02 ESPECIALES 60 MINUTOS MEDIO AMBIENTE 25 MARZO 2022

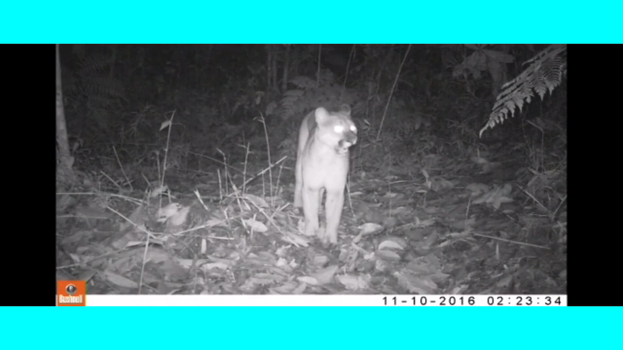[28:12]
buscando, por ejemplo, una alimentación diferente, propiciando que ellos se vengan a buscar, por decir, aves de corral que se las ponen muy cerca de los bosques. Entonces, ese proyecto lo queremos desarrollar.
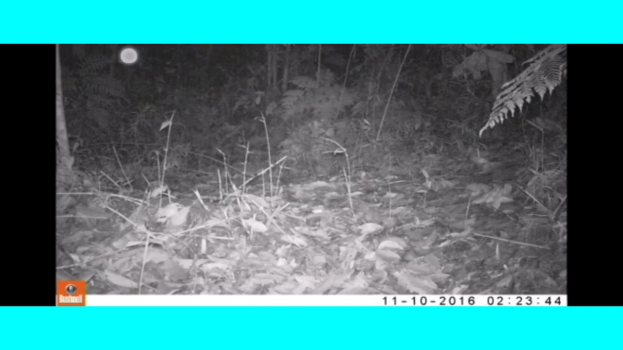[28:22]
Miren ahí la imagen de un puma en bosques de Envigado. Eso wow. Fue detectado con un sistema especial que les decía, son unas cámaras.
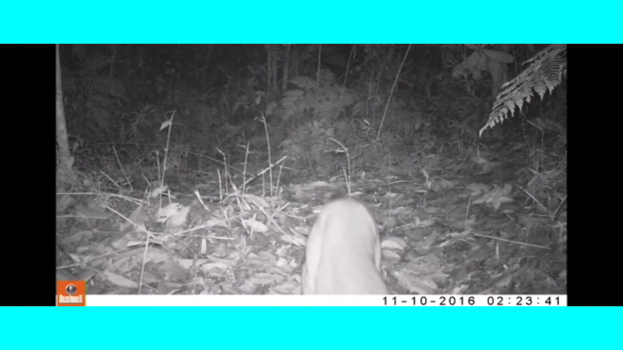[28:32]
Creo que usted nos va a dar alguna vez la oportunidad que vengamos a hablar exclusivamente, sí, de ese tema, la biodiversidad, sí, en Envigado. Entonces estamos haciendo ese proyecto, en este momento estamos terminando lo de formular para presentárselo al área metropolitana, para que hagamos una gestión por estos corredores de biodiversidad y en especial de felinos.